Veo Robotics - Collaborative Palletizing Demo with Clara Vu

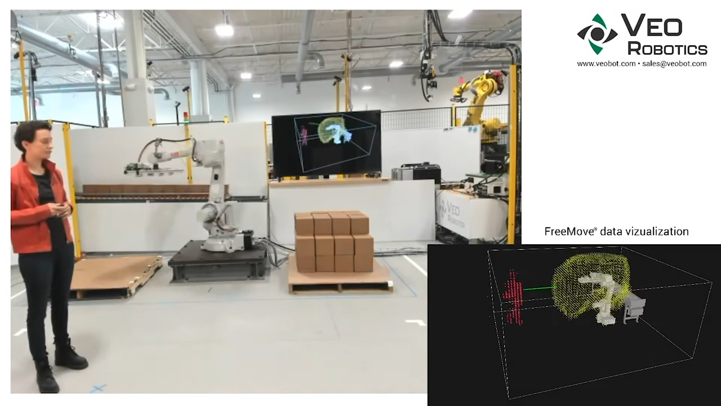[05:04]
Once this pallet is complete, the operator will be able to come in and clear the pallet while the robot continues operating. The robot will stop when that person gets right up to the pallet, because that's close to the robot.
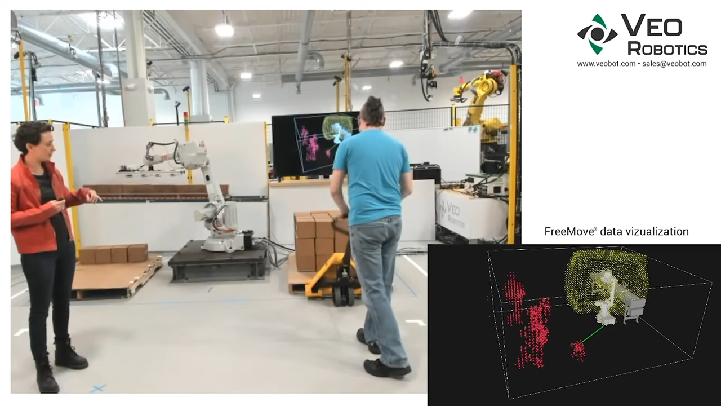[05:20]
But when the operator moves away, the robot can resume again.
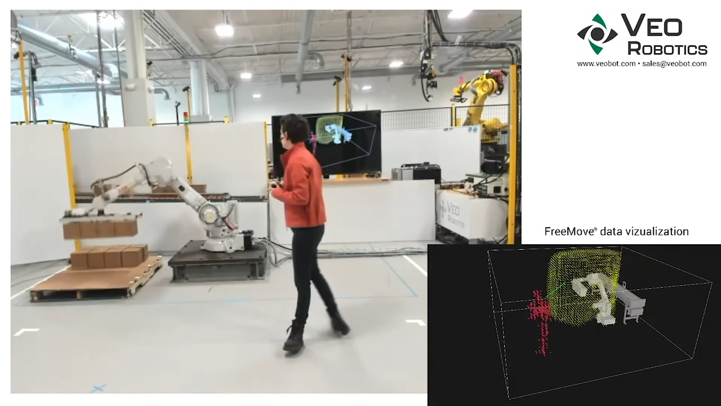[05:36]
So in terms of productivity, FreeMove's dynamic safeguarding enables better human robot collaboration.
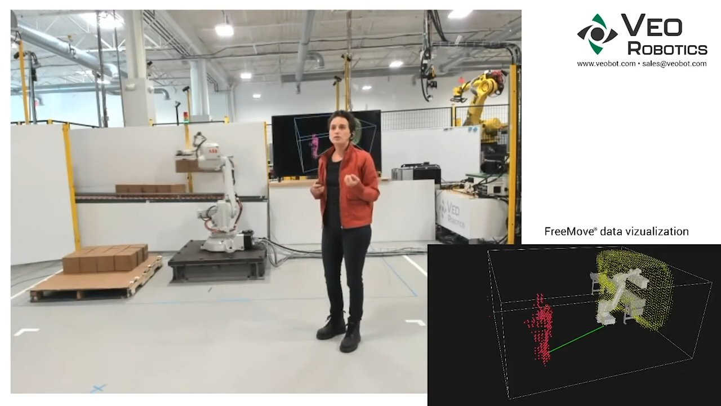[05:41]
There are also fewer nuisance faults, thanks to FreeMove's enhanced understanding of the entire work cell. FreeMove also achieves better safety through its complete volumetric monitoring. Since the system understands the current state of the robot and humans at all times,
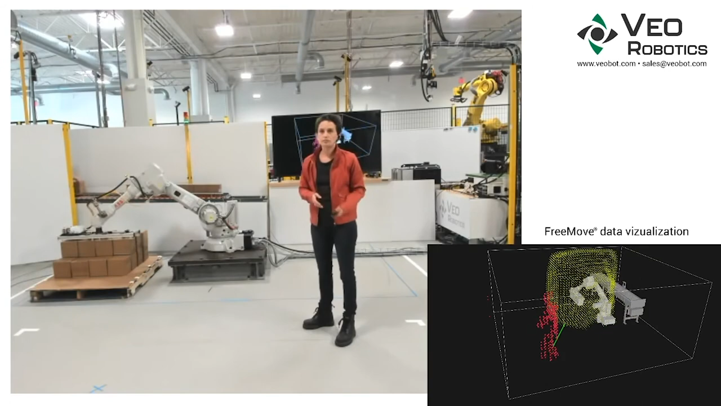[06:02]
we're able to address a number of different potentially hazardous situations. As a single comprehensive system, FreeMove is also easier to set up than standard safeguarding solutions, which require often integrating multiple different 2D sensing
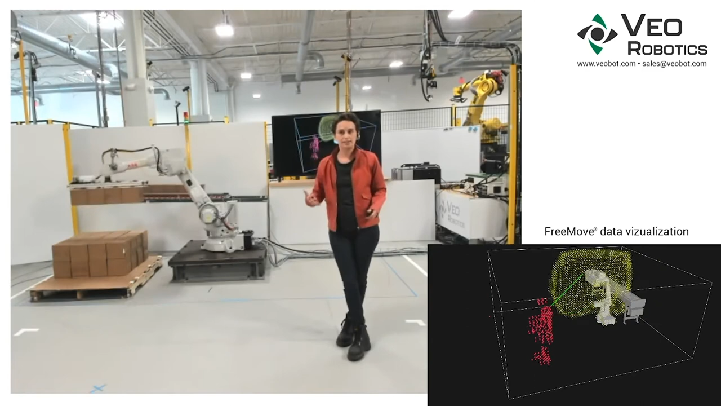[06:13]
systems to cover all the places in a work cell where a human could go. And since FreeMove calculates the protective separation distance for you, you don't need to create custom spreadsheets with complicated geometries. In recent months, flexibility in manufacturing has been top of mind for all of us. We know that to keep pace with market needs, manufacturing needs to become flexible enough to continuously adapt to change, especially in times of crisis.